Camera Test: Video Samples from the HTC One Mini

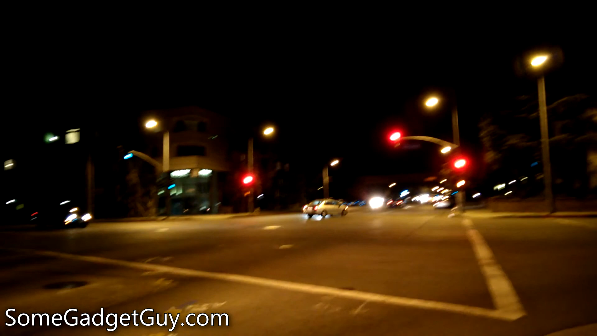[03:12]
Lastly, our nighttime driving scene. Scaling back to 15 frames per second, no image stabilization, and a tendency to lose focus isn't a great combo for a shot like this. The video is a little noisy, and it's hard for the camera to recover focus the numerous times it tries tracking a car. At 15 frames per second, it's just not fast enough to readjust as a car is moving. In all, the HTC One Mini is actually pretty good for the Android midrange, but it's also going up against phones like the Lumia 925.